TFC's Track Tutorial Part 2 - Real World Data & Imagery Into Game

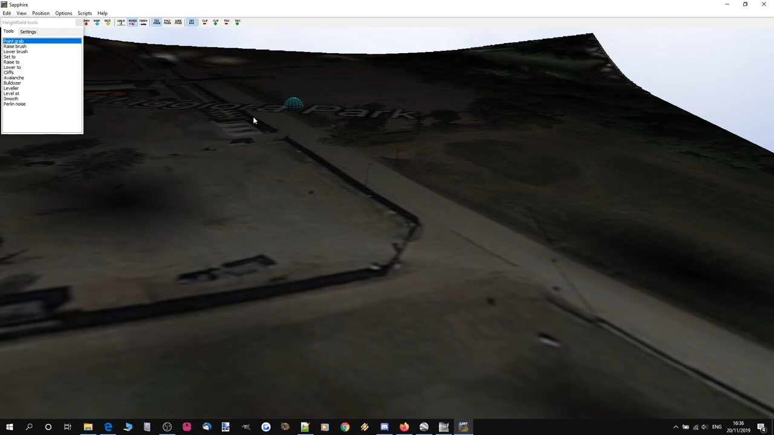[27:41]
area down here which is the flattest lowest area we want that compared to the tallest peak to be accurate and we want roughly the slopes to be roughly
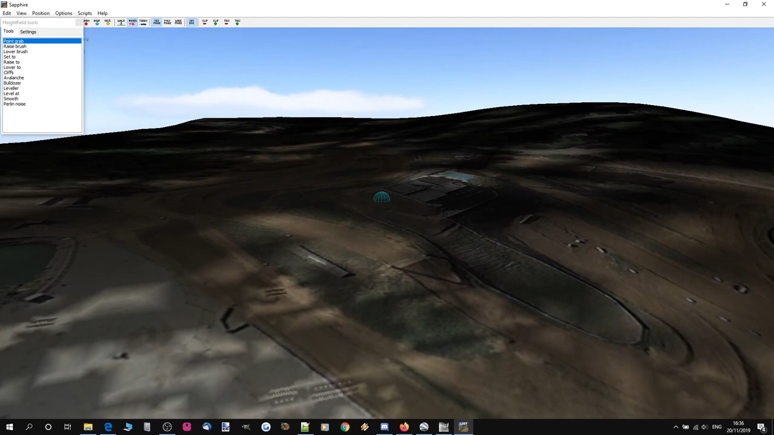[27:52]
accurate as well it looks to me like actually on the whole the slopes
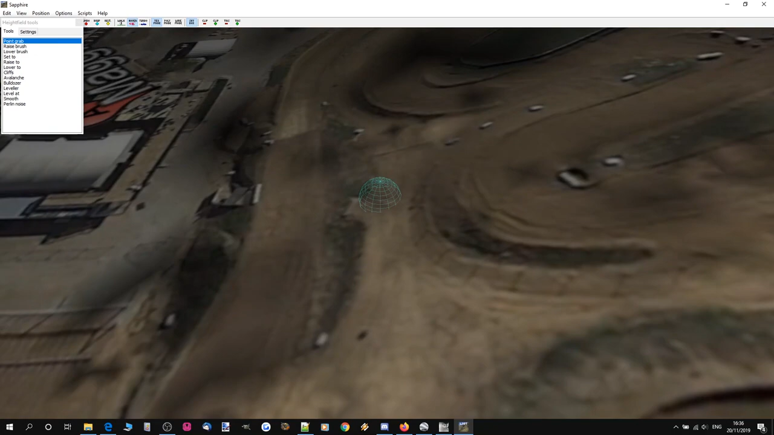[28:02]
the peak and the flat area down the bottom there are pretty spot on
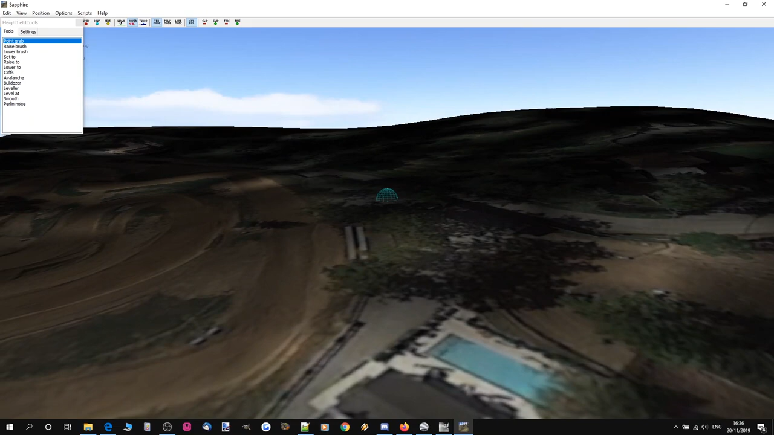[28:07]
and they are especially according to Google Earth's height data so this is plenty to work with